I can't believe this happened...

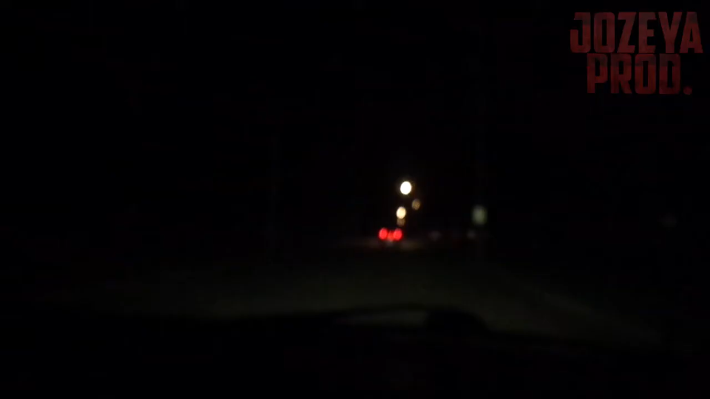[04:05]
Hey, I'm actually going 25. Bailey. Bada! Is this bright enough, dude? Can you see them? Yes, I can see. Oh, hey, they're turning here. Let's turn here. Let's follow them, dude. Follow them. Go. Hey, look, it's a school.